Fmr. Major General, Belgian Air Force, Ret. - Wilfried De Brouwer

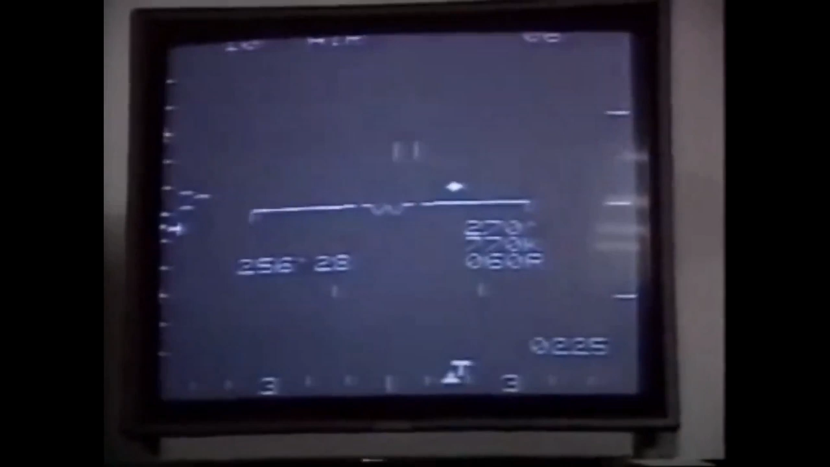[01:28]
knots till 990 knots. An acceleration which occurred in a few seconds.